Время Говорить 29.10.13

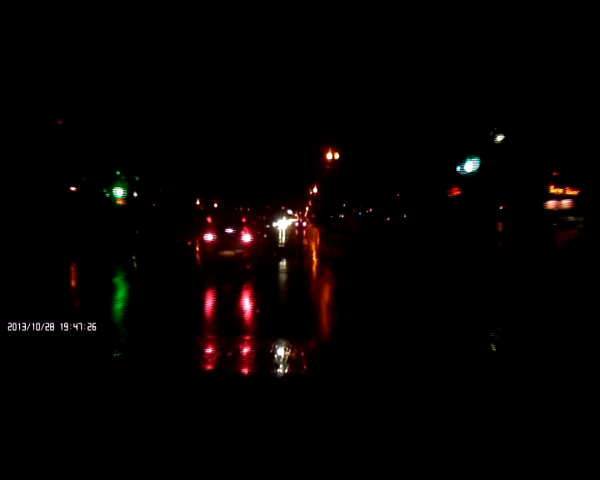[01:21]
На этих кадрах видно, как внедорожник объезжает остановившийся на перекрестке автомобиль и буквально через несколько метров после светофора совершает наезд на пешеходов.